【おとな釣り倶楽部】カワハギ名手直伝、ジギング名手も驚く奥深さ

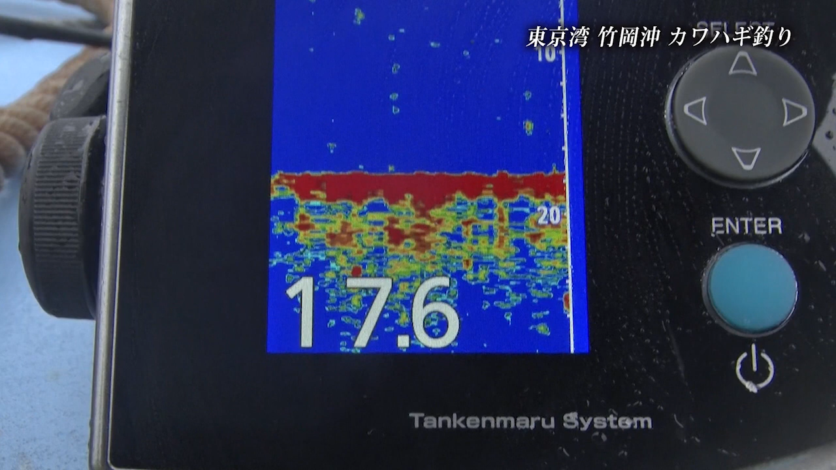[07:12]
水深およそ17メートル海底はフラットなポイント